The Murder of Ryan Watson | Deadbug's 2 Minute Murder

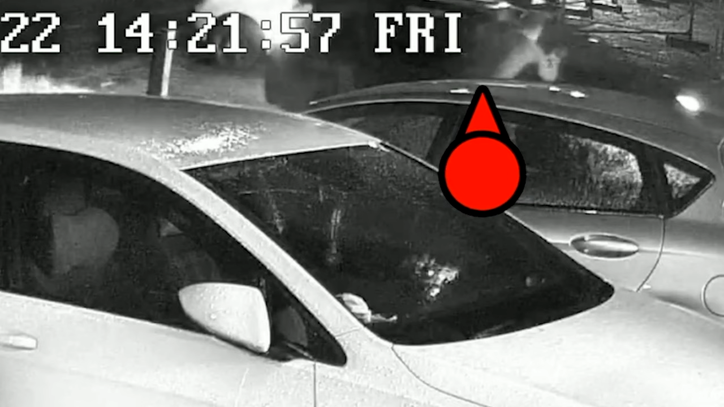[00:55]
Alice had different ideas and she started trying to run her beloved over. And at first you don't succeed, try, try again.
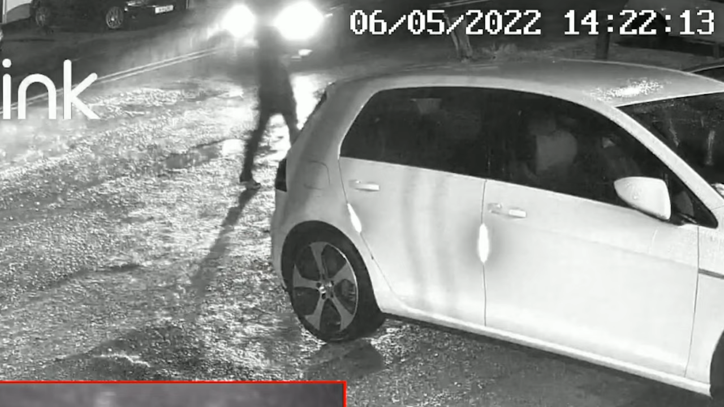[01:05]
It was horrified motorists who alerted Alice that her fiancé was being dragged underneath the car, finally pulling over 158 metres away,